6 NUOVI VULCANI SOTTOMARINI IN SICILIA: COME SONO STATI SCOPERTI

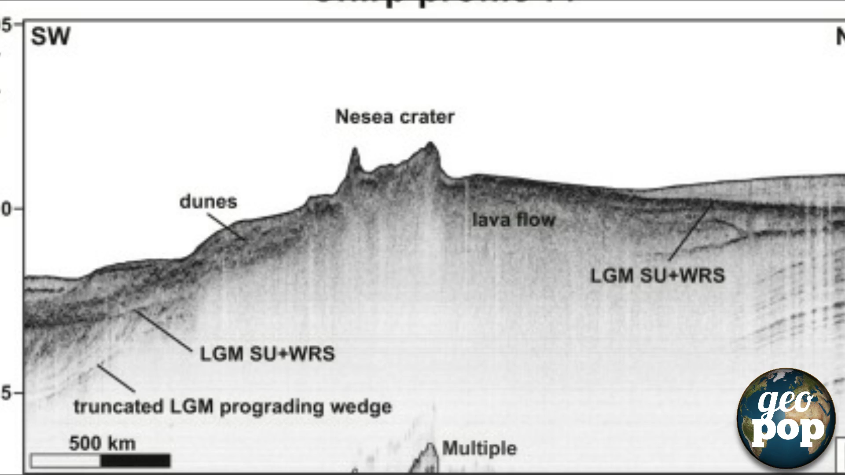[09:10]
La cosa incredibile è che oggi non esiste nessun dato al mondo in grado di darci tanto dettaglio in profondità. Niente!